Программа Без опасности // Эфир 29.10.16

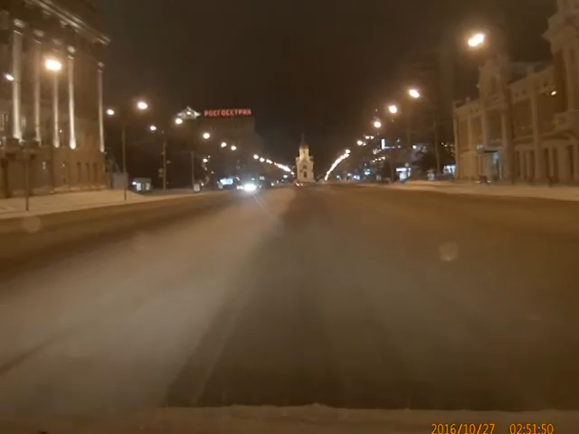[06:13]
Самые расчищенные дороги, наверное, как и положено, оказались в центре Новосибирска. За зданием мэрии трактор даже тротуары освобождал от недавно выпавшего снега. И даже очень тщательно.
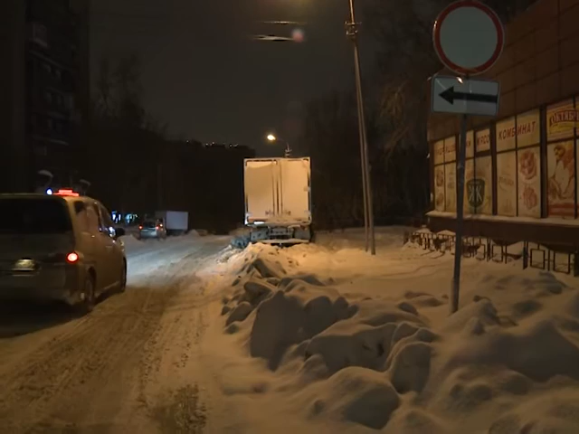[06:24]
Правда, если отъехать от мэрии километра на 2-3, то картина уже совсем другая. По тротуару уже ни пройти, ни проехать. Там даже грузовик застрял. Видно, что в этом сезоне данного девственного сугроба еще не касалось ни лопатодворника, ни нож трактора. Хотя невдалеке, на Магистральной улице, уже опять все хорошо.
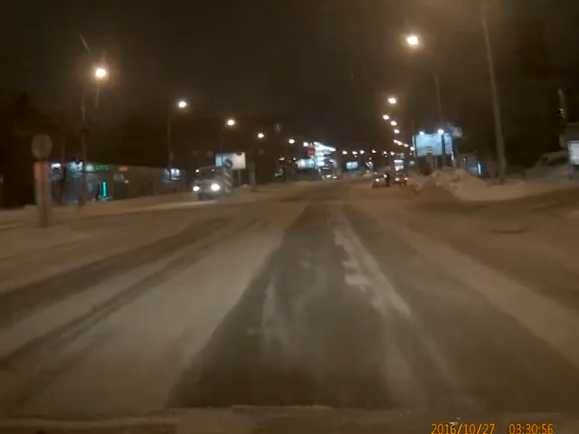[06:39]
Вообще, снегоуборочной техники и различных тракторов, автомобилей со снежными отвалами и грейдеров этой ночью было немало.